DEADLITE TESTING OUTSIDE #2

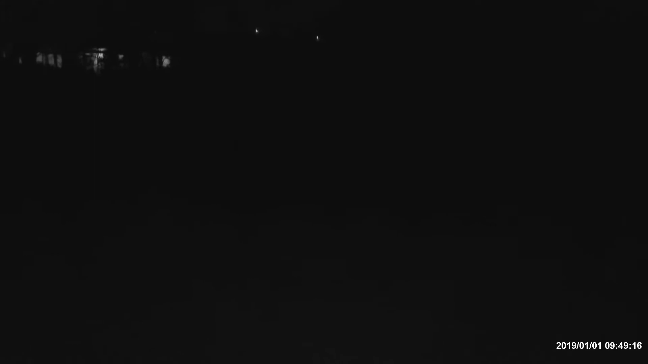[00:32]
night shot with my camera you cannot see a fucking thing okay this right here is the dead light just like I
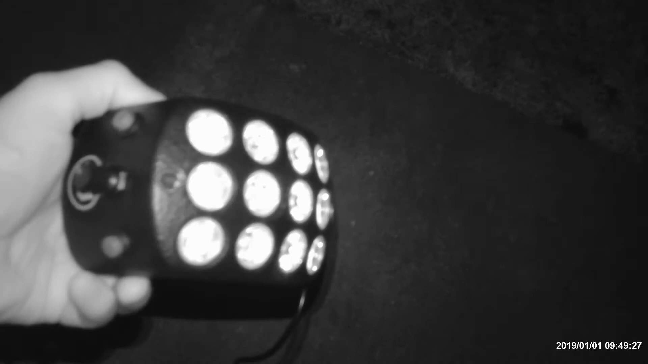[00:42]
showed you in the in the last video and this is the battery pack you do have to buy the battery separately from
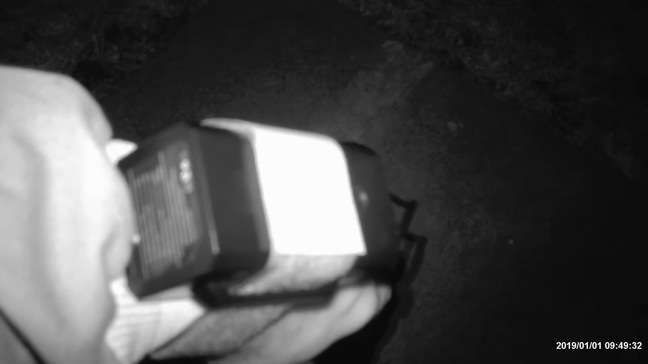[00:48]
orbtronics.com they're about 60 bucks well worth it they're rechargeable
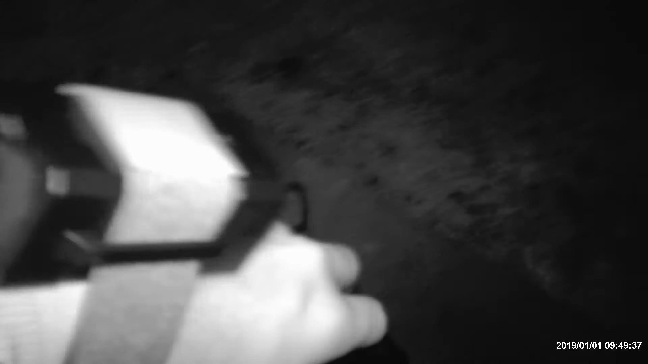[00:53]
and this is how I operate it for now I'm gonna get a stand for it and you can put the stand right
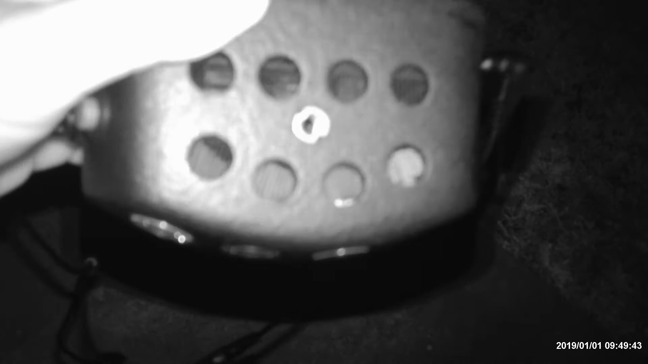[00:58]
there and do what you got to do so what I'm gonna do is just like I did in
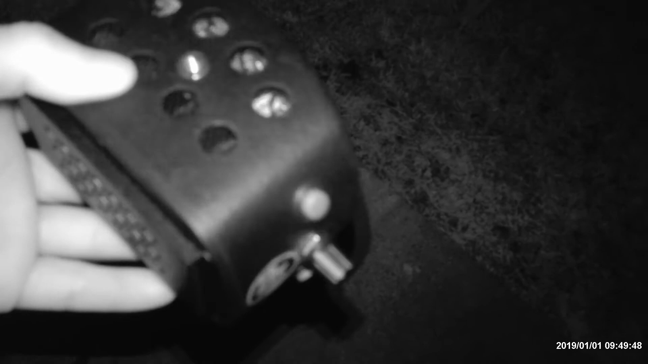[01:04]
the last video we're gonna turn it on and what's gonna happen is